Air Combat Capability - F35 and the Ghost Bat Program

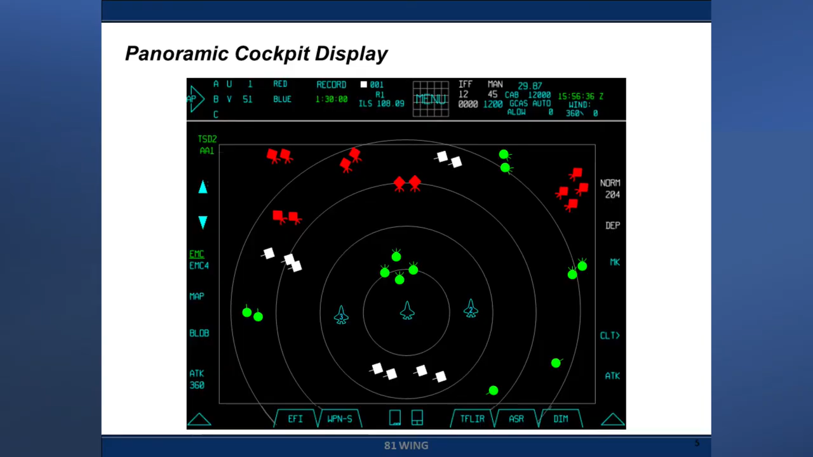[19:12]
this is an example of half of the panoramic cockpit display that we have in the f-35 and the purpose of this is to show you that entities that
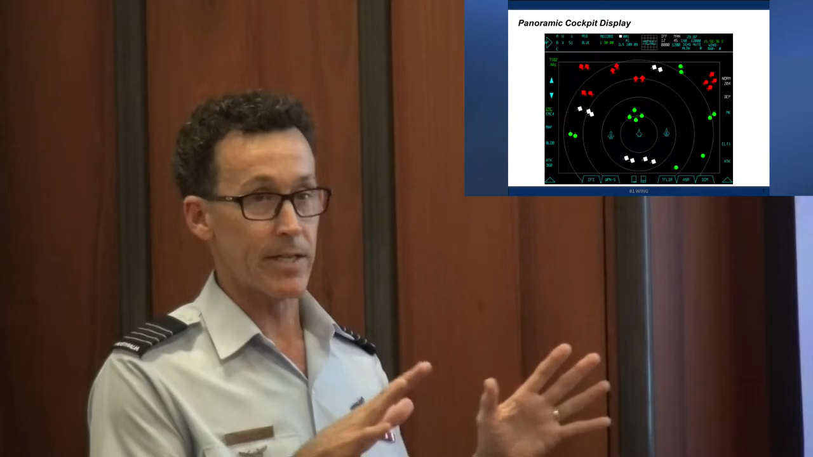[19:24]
are out there that is able to detect and identify will then go through the fusion engine combined with the intelligence information we have equipped the aircraft with prior to flight it will determine whether it is a friendly a neutral and unknown or a hostile actor and then it will display that on the tactical situation display so you can then affect it and fly your best tactics for whatever the purpose and mission of the day is there is a lot of information that is displayed to the pilot